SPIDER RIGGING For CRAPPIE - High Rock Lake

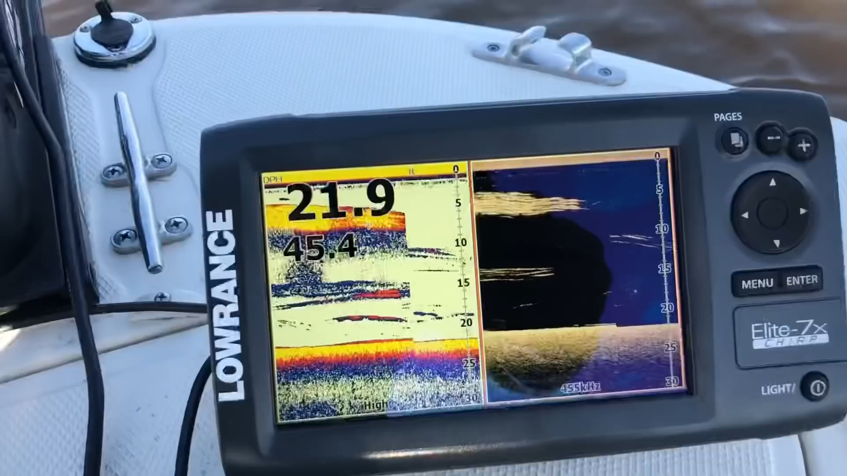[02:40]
we got a whole bunch of marks hopefully we get out some
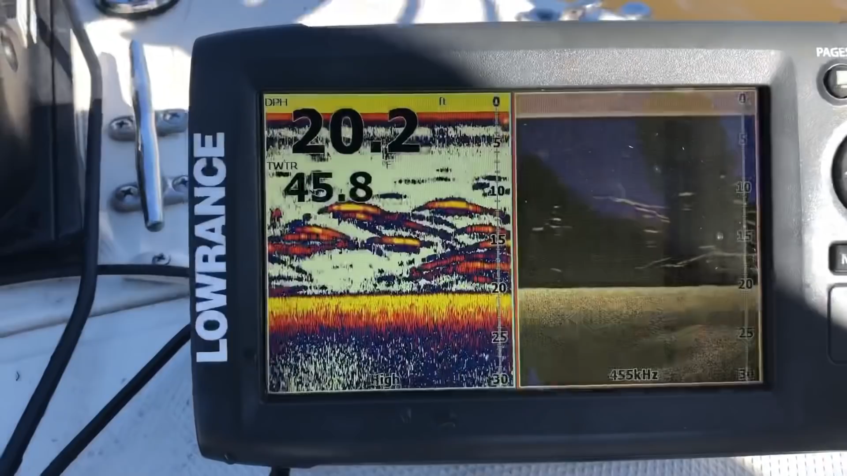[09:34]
We got some more, tons of them, look at them,